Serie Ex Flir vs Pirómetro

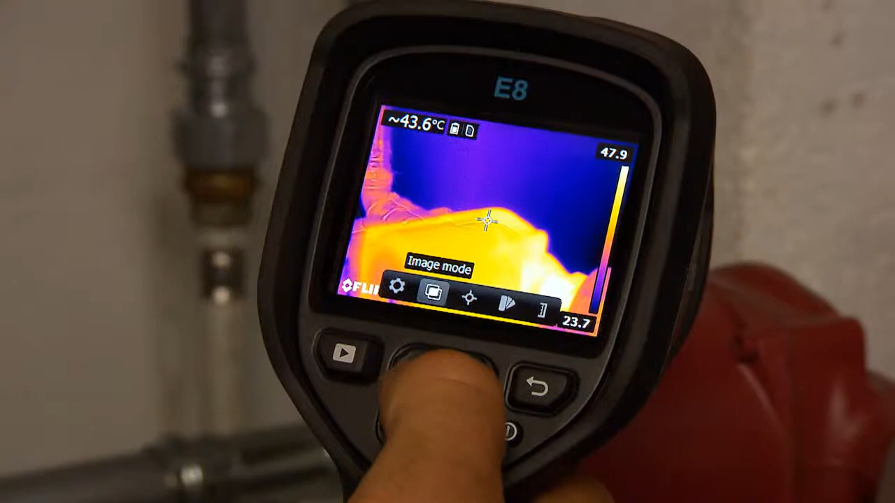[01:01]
On screen: spot 43.6°C
Una cámara termográfica de la serie FLIR-X le ayudará a ahorrar tiempo y le proporcionará seguridad en su trabajo.
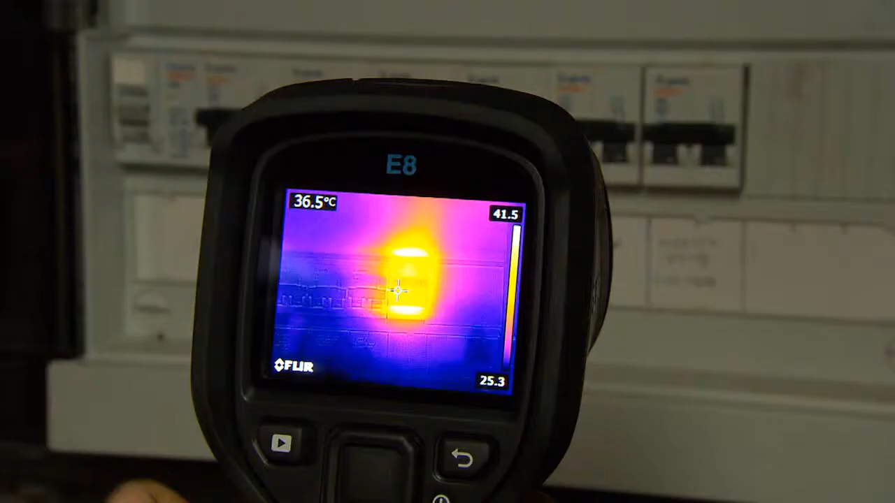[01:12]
On screen: spot 36.5°C
Las imágenes se pueden guardar, por lo que puede crear informes de inspección detallados.